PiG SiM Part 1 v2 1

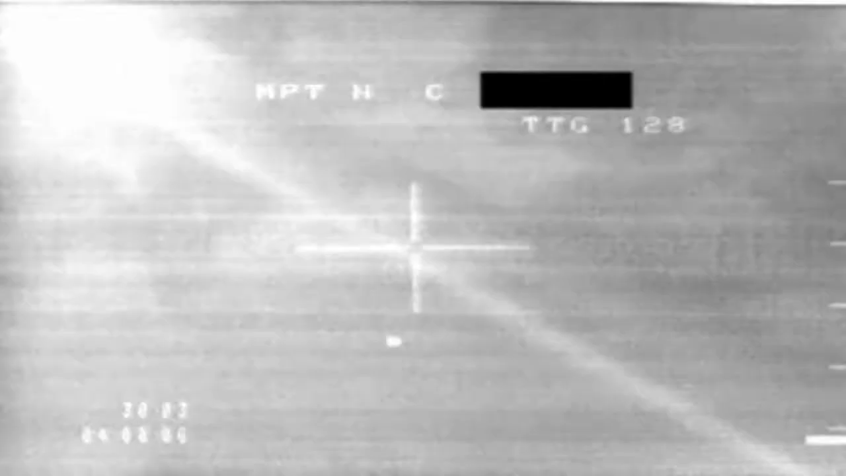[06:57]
Pave tech is a very important part of the F-111 capability.